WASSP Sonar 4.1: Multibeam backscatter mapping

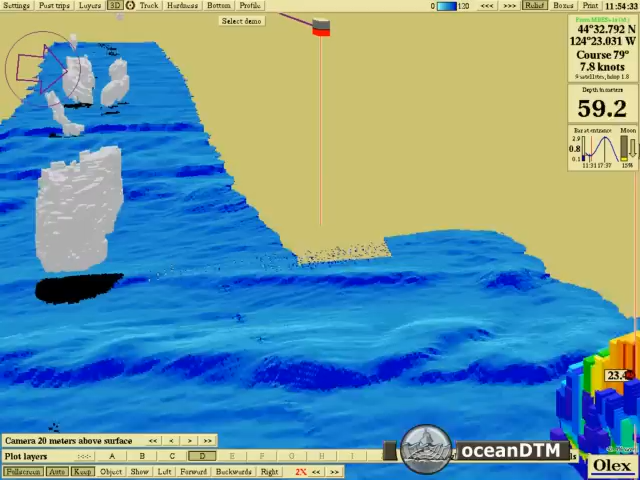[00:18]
On screen: depth 59.2 m, speed 7.8 kn
But the key feature here is to look at the seabed morphology, so we've got ridges here,
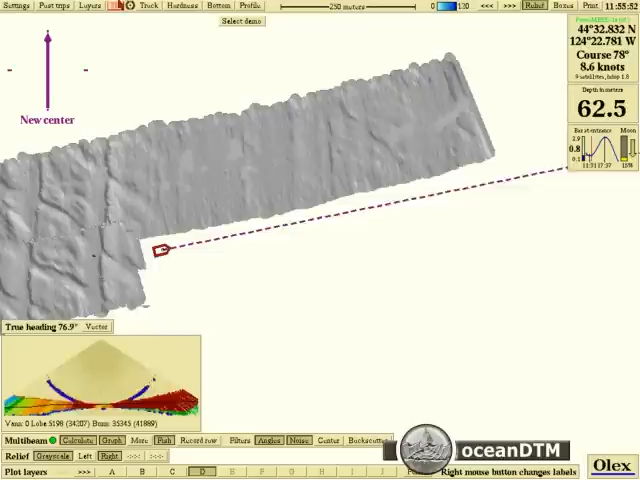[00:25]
On screen: depth 62.5 m, speed 8.6 kn
and we can turn on the backscatter layer, and that will show us the difference in the acoustic properties of the seabed.
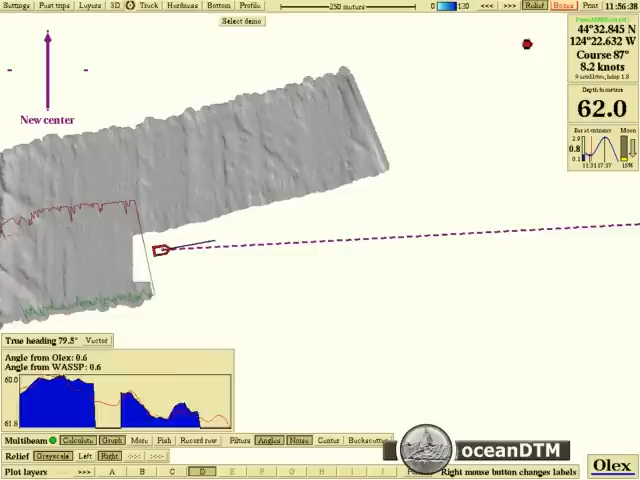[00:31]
On screen: depth 62.0 m
So we've got some quite striking differences here. We've got some hard red areas, and these are actually in the trough between the ridges,
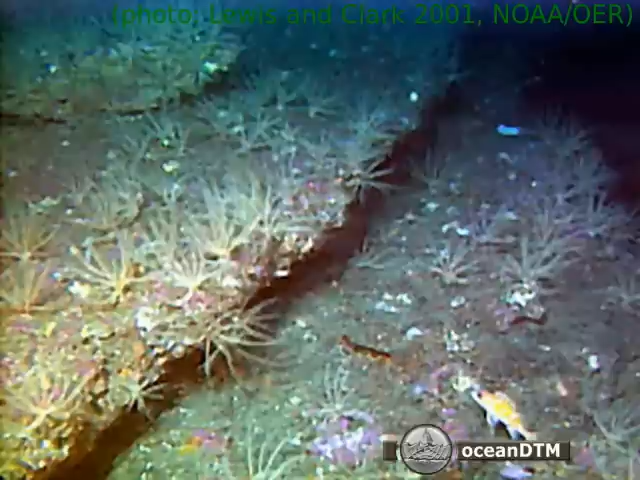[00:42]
and the reason for that could be that the rock is either soft or carpeted in some kind of vegetation,
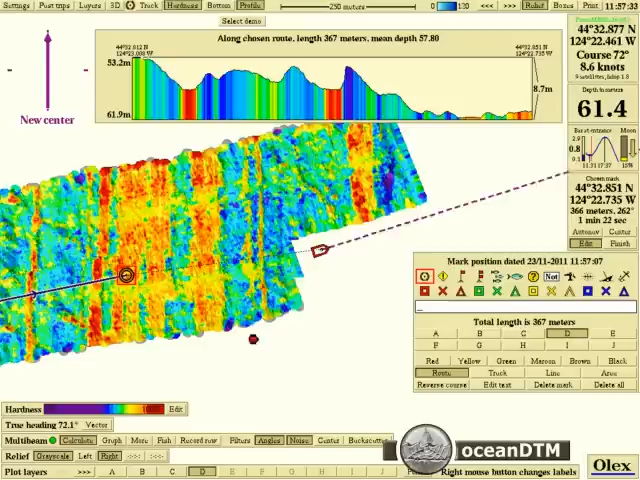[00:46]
On screen: depth 61.4 m
which means that the rocks are actually giving you back a softer return than the sediments between them.
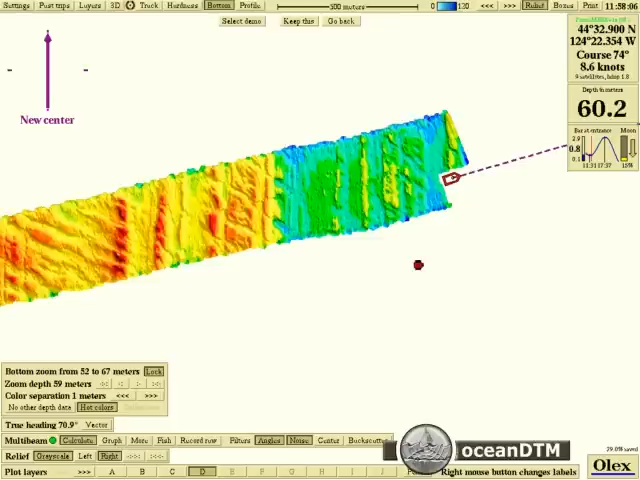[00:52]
On screen: depth 60.2 m, speed 8.6 kn
So it's very useful in ground type discrimination and habitat mapping.
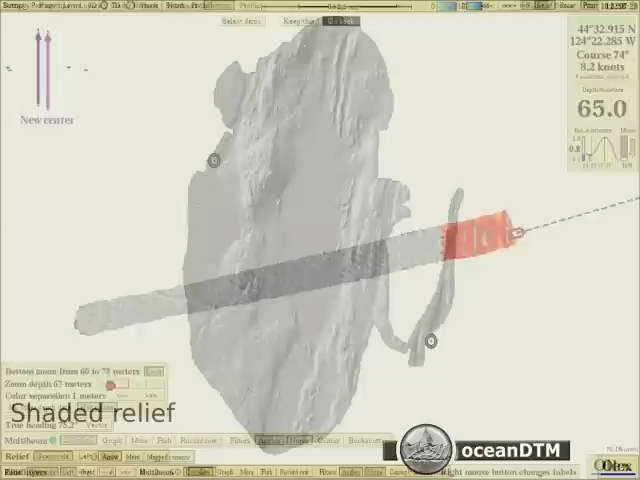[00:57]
We can see the rocks on the left and a smooth basin to the right.
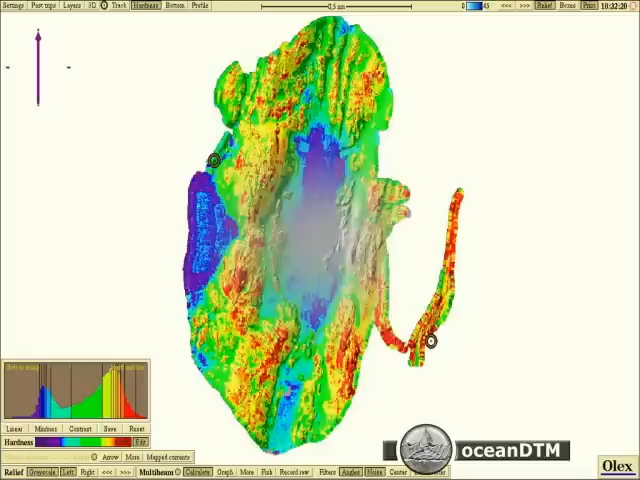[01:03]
And if we turn on the backscatter, you can see the sediments in the basin are soft and the rocky areas are hard.